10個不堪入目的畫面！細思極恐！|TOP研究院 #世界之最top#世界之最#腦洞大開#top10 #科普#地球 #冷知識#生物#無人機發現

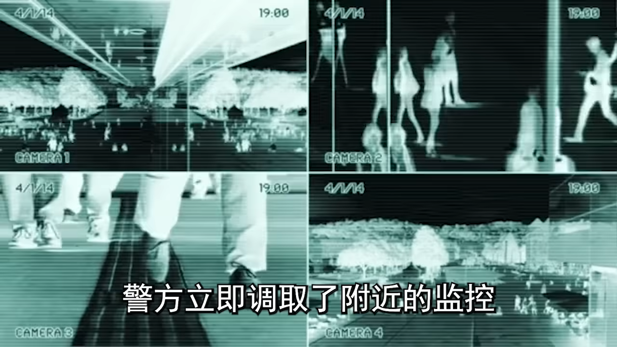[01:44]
警方立即调取了附近的监控录像，显示当晚10:05，三名男子从路旁的一辆轿车中走出，